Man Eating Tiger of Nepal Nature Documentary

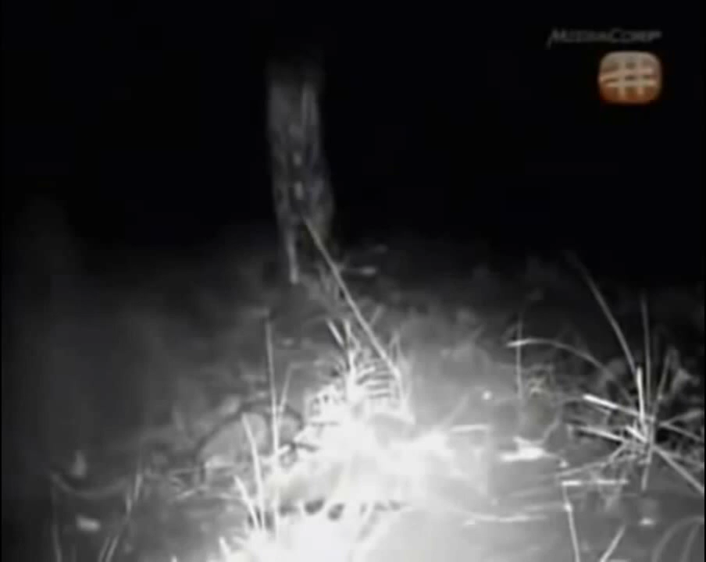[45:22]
This fleeting glimpse could be the very first image of the claw on film. And even though her face is hidden, the shot does reveal crucial evidence.